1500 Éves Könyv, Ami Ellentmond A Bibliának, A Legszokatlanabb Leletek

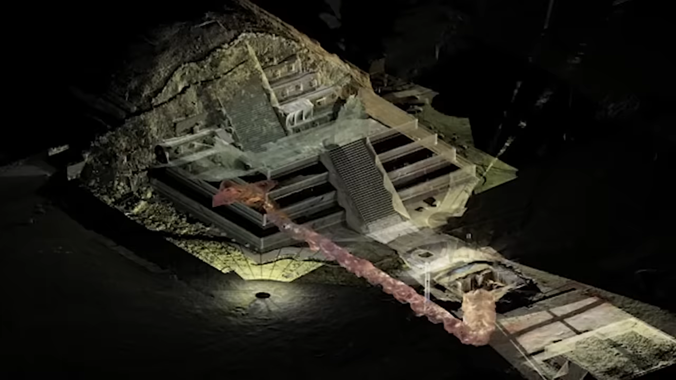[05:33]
De a lézerszkenner és egyéb eszközök segítségével a tudósoknak még sikerült átnézniük az alagút első 36 méterét.
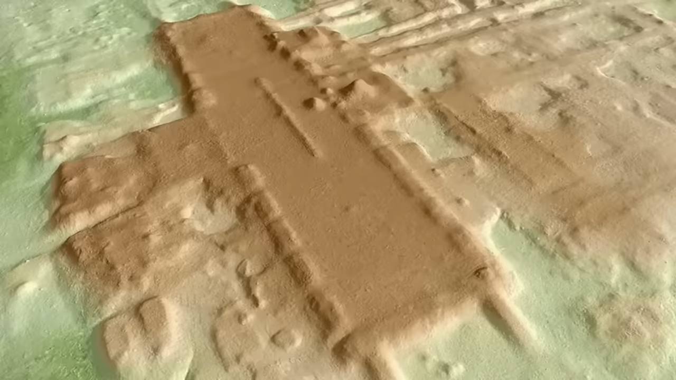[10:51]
keletről nyugatra pedig 399 méter, és 10-15 méterrel volt megemelve. Kilenc széles út ágazik a platformból.
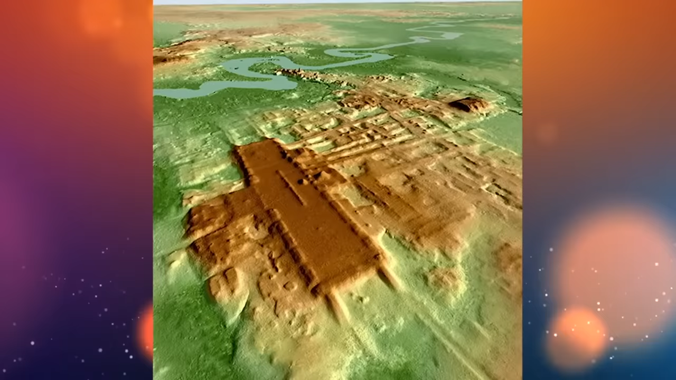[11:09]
amely lehetővé teszi a felszín alatt lévő tárgyakról szóló információk megszerzését.